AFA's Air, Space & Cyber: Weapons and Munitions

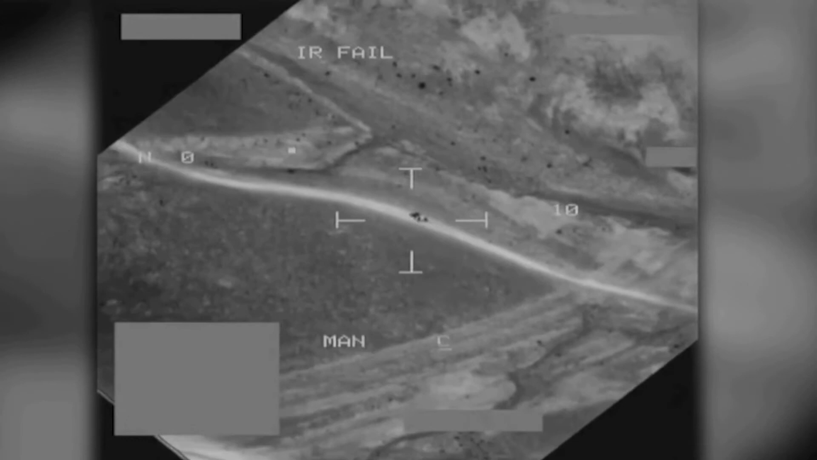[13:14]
You see the laser spot is where the crosshair is, really messy, not on the target.
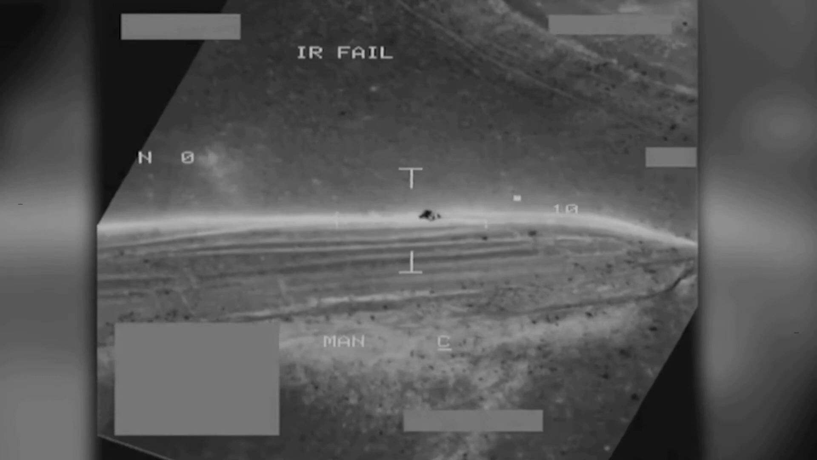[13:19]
So what the Brimstone does is it turns on its millimeter wave radar. It says, I see what you want me to do, and it takes over in the end of the game.
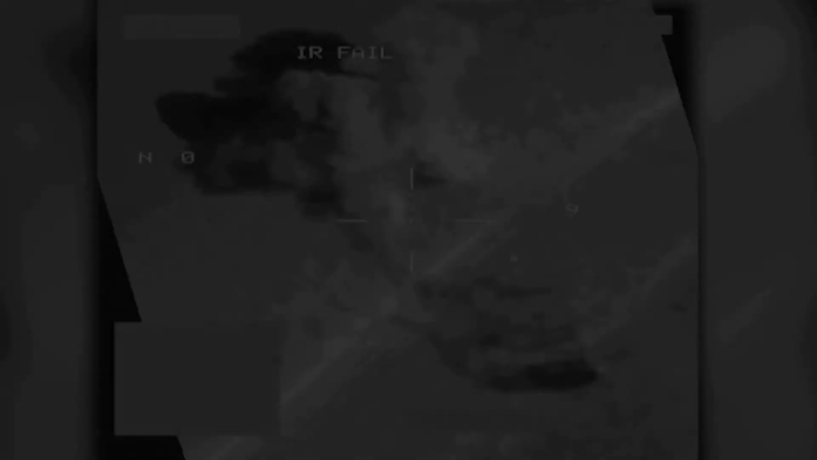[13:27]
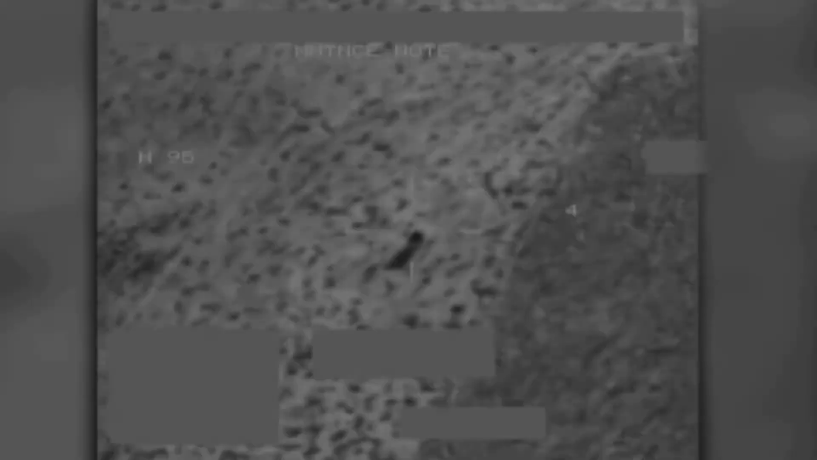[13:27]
I got another shot against a similar target, also a motorcycle, clipping along in the desert.
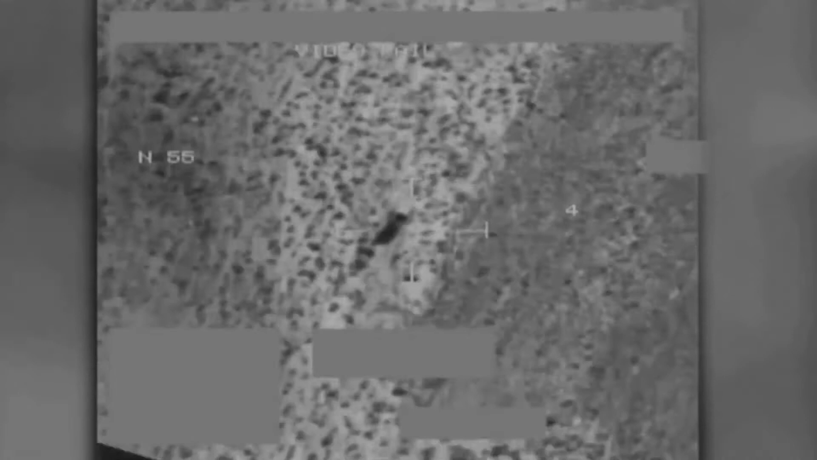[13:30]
And again, notice the messy laser spot, and it does its thing.